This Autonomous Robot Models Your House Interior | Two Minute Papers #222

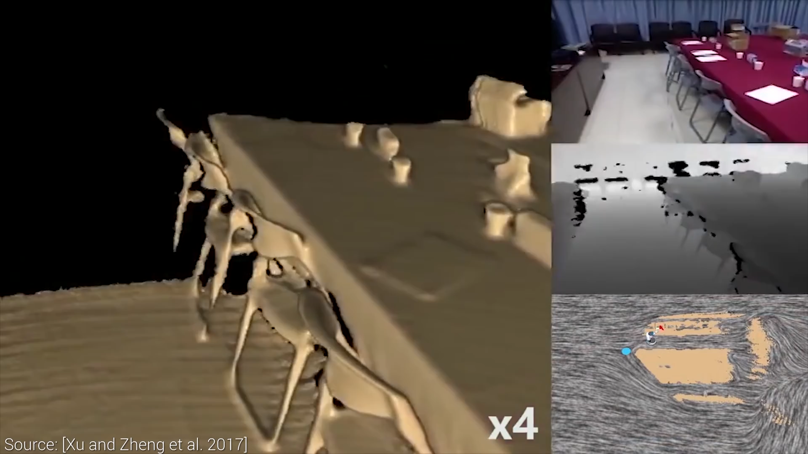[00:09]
The goal of this work is to have a robot that automatically creates a 3D model of an indoor space including path planning and controlling attention.
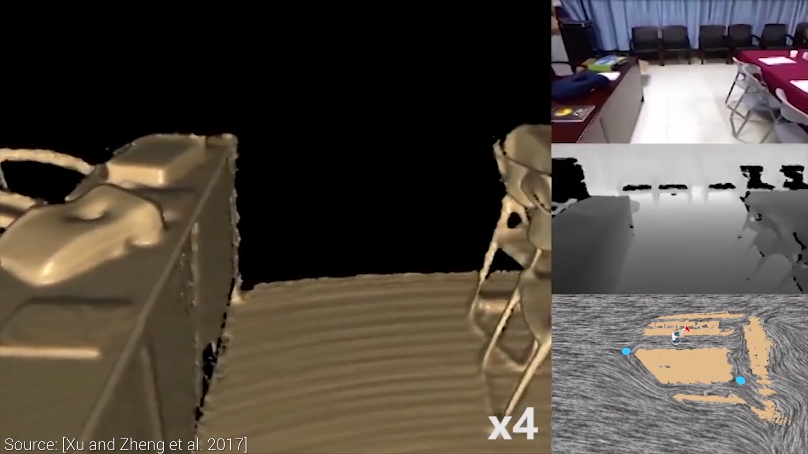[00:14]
Now this immediately sounds like quite a challenging task.
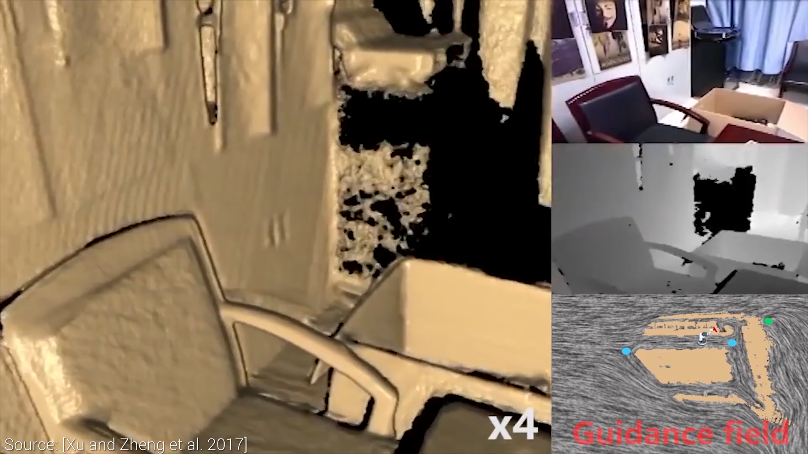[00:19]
This robot uses an RGBD camera, so beyond the colors it also gets some depth information that
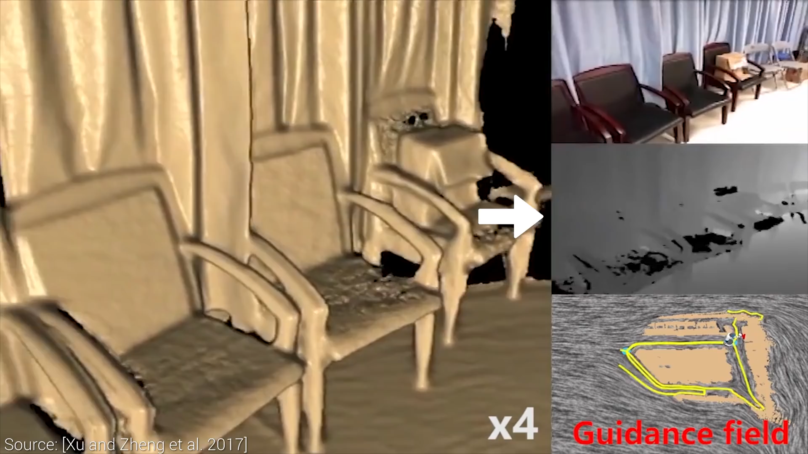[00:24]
describes how far the viewed objects are from the observer.
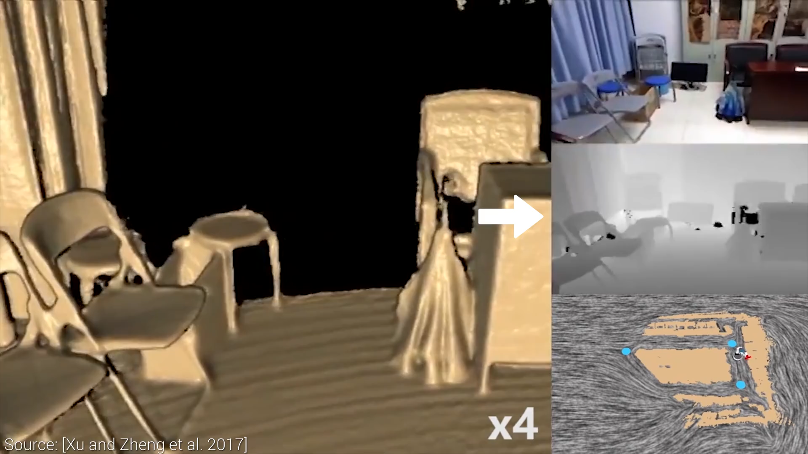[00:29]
From this information, it tries to create a 3D digital model of these interiors.
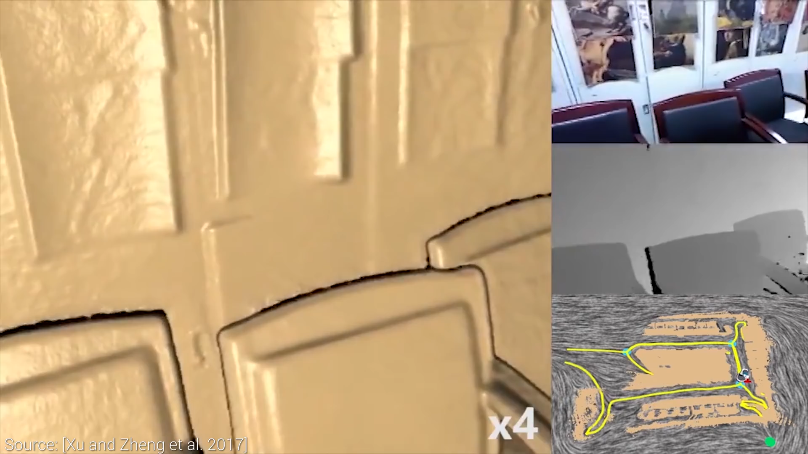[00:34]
It not only does that, but it also constantly replans its trajectory based on newly found areas.
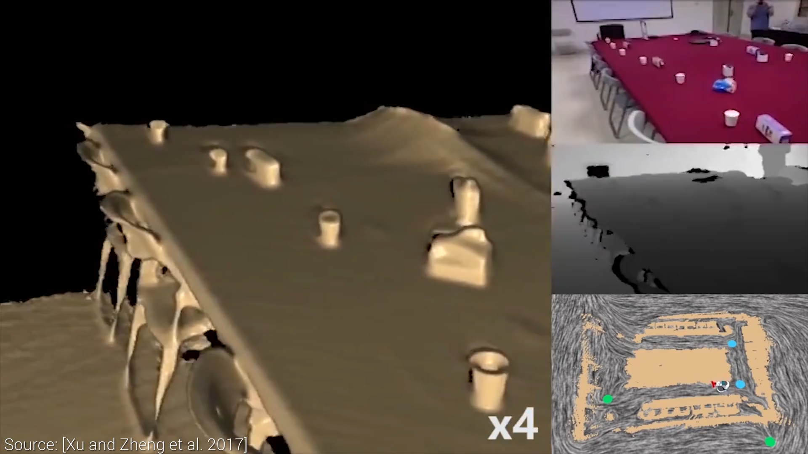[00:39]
These paths have to be smooth and walkable without bumping into objects, and of course, adapt to the topology of the building.
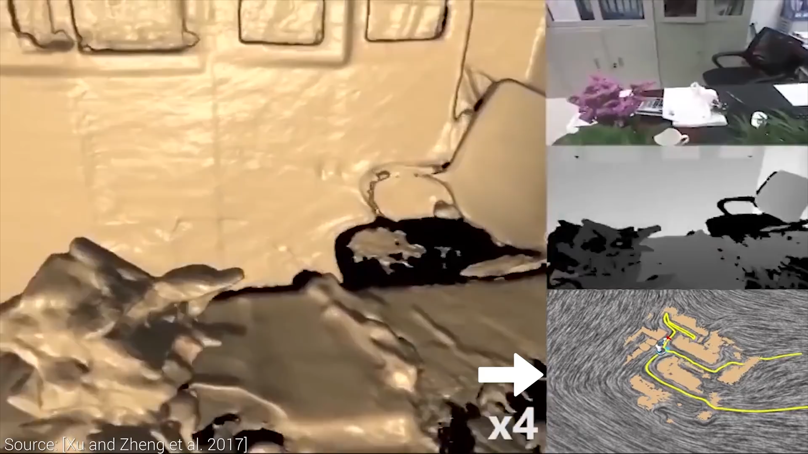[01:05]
Previous techniques worked with potential and gradient fields to guide the navigation.
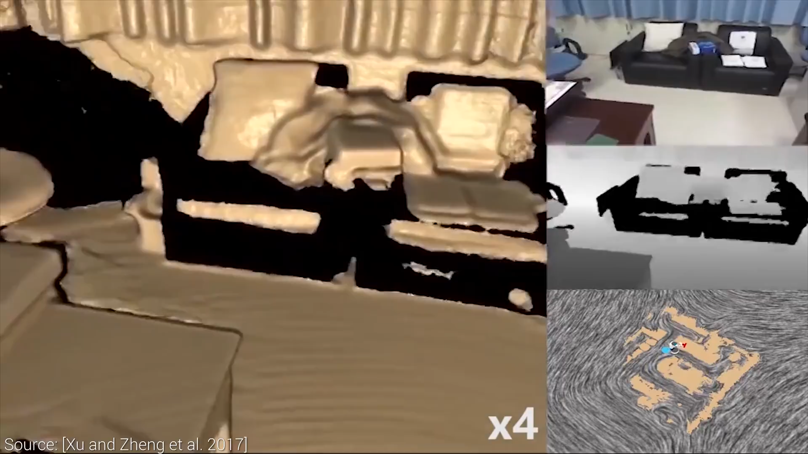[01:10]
The issue with these is that the green dots that you see here represent singularities.